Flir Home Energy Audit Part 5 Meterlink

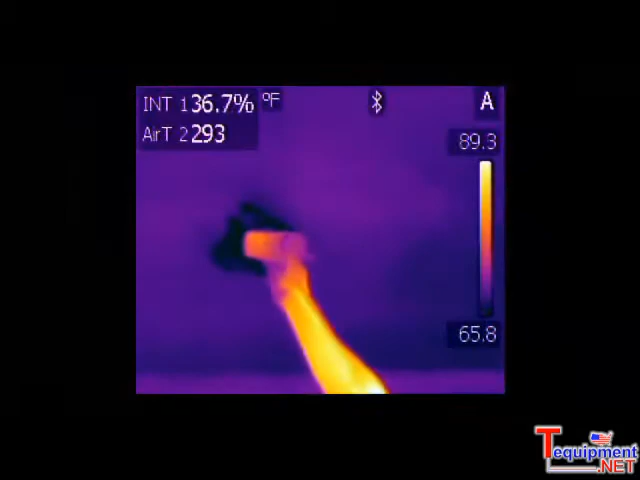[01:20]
On screen: scale top 89.3°F, scale bottom 65.8°F
Now we're in the family room here where we probably have some energy efficiency issues,
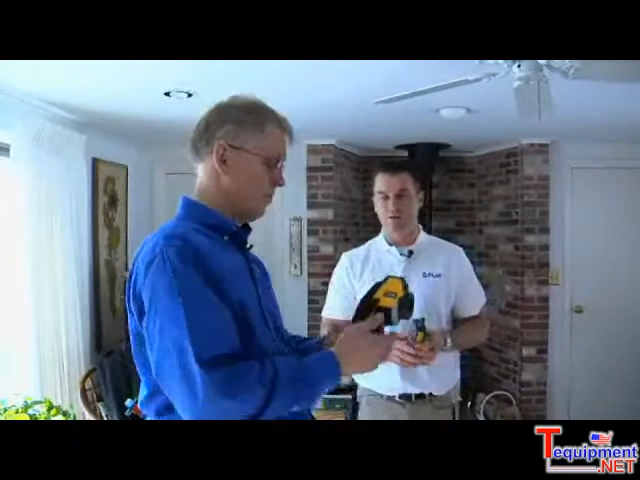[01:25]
and we're scanning the area with the FLIR B60 infrared camera, and it looks like you've got a couple trouble spots there, Fleming.
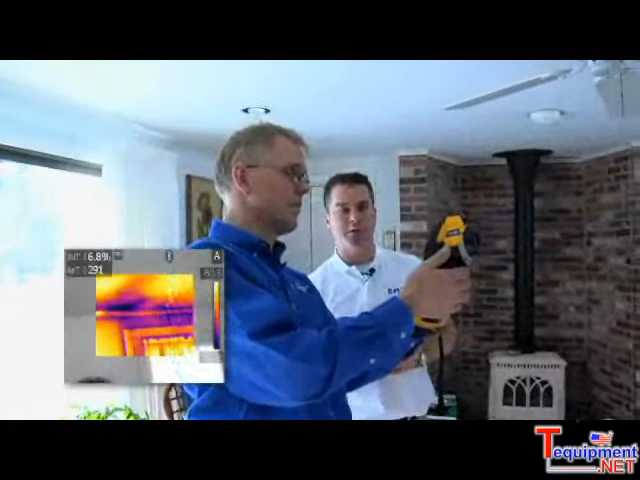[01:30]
Yeah, when we scanned through here, we noticed over the door some
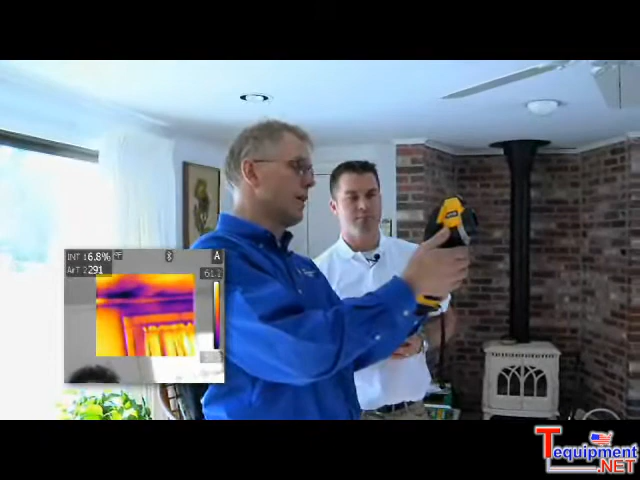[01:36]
anomalies that could be moisture, so we want to verify that it's either going to be an insulation problem or a moisture problem.
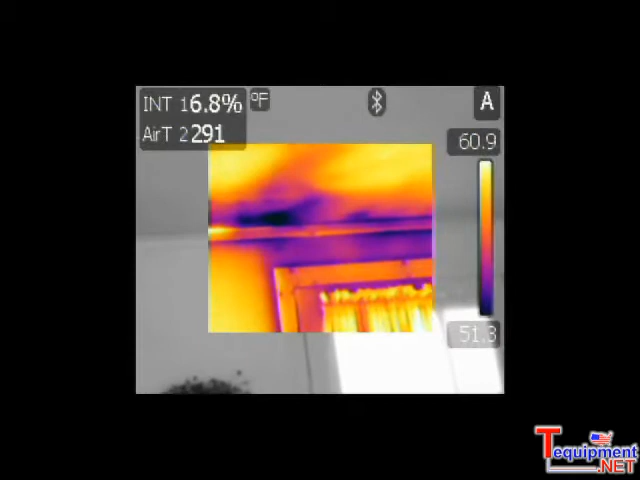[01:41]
Okay. I'll go ahead and take a reading with the X-Tech moisture meter. Is this the area here? Yeah, I'll point the laser right there is where I see the biggest concentration.
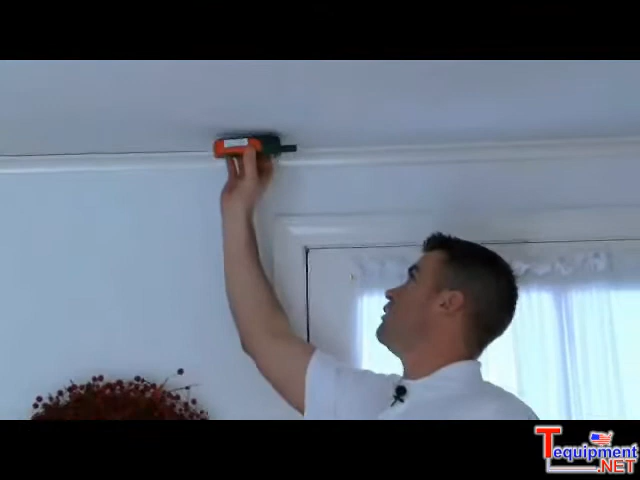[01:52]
Okay. And using the moisture meter, it's a very low reading, so actually it says that it's a dry area, so it must be air infiltration.
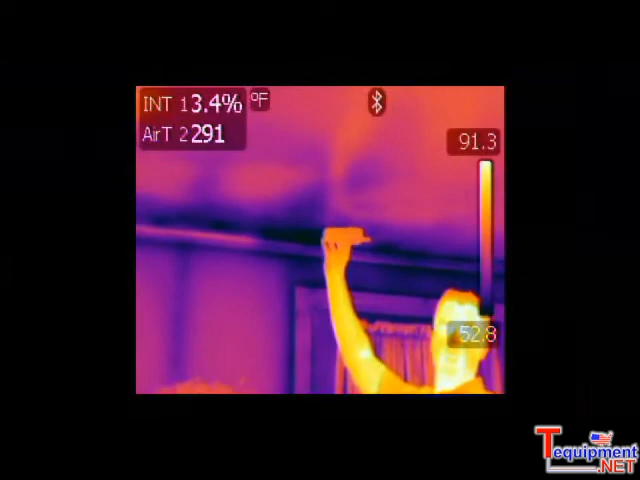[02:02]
On screen: scale top 91.3°F, scale bottom 52.8°F
Why don't we go ahead and use the meter link in the B60 to save that information in the camera for the report.